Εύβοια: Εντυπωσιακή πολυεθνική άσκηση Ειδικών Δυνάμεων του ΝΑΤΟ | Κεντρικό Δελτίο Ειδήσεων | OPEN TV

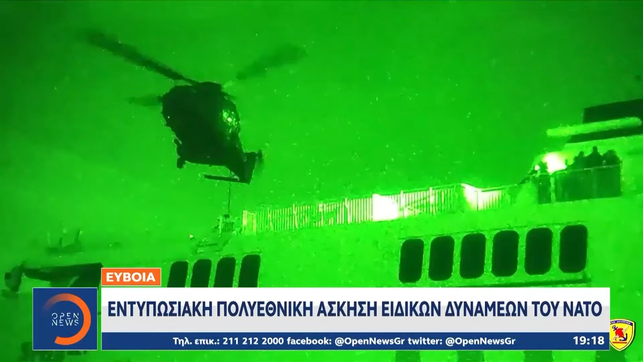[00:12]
Ωμάδα εφόδου πραγματοποιεί καταρρίχηση με τη μέθοδο fast rope από ελικόπτερο NH-90 στο κατάστρωμα αγκυροβολημένου πλοίου. Η ενίσχυση των δυνάμεων γίνεται με οχήματα Hammer και Polaris για την εξουδετέρωση της εκτρικής απειλής.
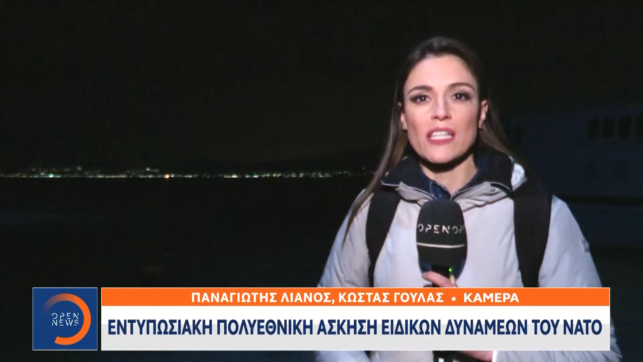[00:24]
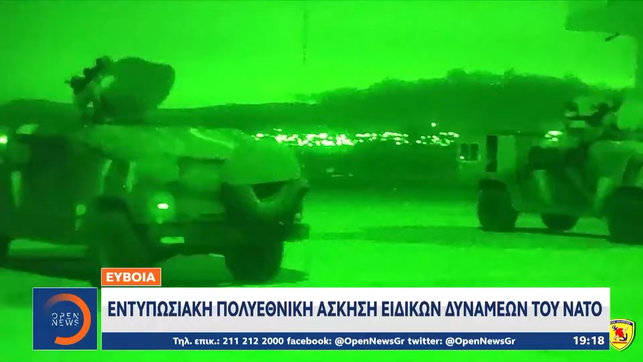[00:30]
Το σενάριο της άσκησης Trogian Footprint 24 που γίνεται στο Λευκαντή Ευείας με τη συμμετοχή προσωπικού και μέσων της Διοίκησης Ειδικού Πολέμου του ΓΕΘΑ προβλέπει την εξουδετέρωση παραστρατιωτικής οργάνωσης.
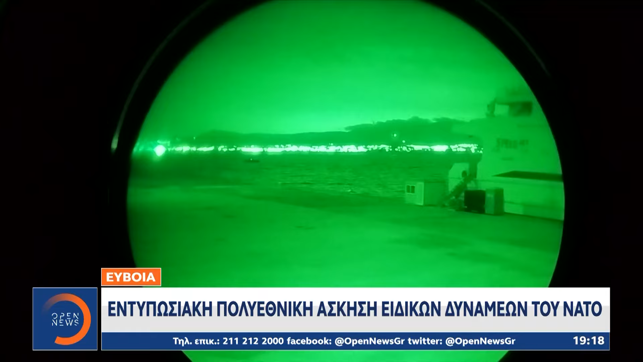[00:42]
Προσέγγισαν δύο ταχύπλο ασκάφη που αποβιβάζουν τμήμα ειδικών επιχειρησεών.